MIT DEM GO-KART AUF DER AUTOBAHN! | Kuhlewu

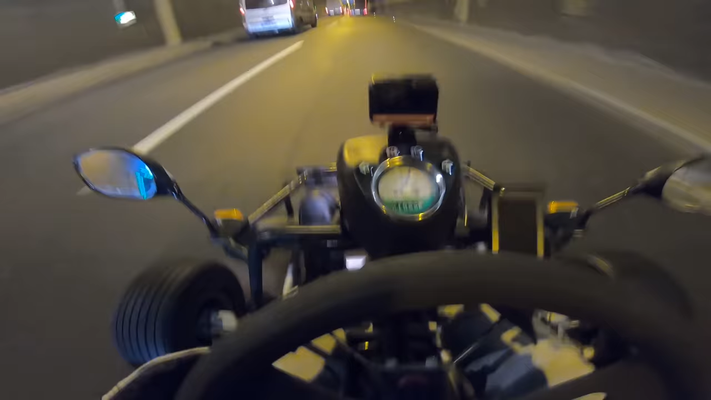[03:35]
Was fahren wir denn? Jetzt fahren wir 60. Wir haben es geschafft. Wir haben es geschafft. Wir sind kurz Autobahn gefahren.